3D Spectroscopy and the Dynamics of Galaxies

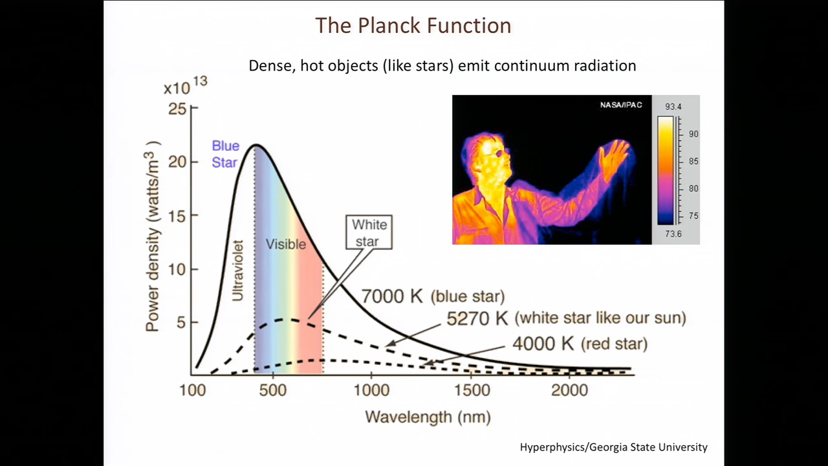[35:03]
In comparison, it would be teeny tiny and way down here in the infrared. But you can make this plot for really anything that has temperature. It's just hot stars that really make something that we're interested in for the present moment. So that gives us our continuum.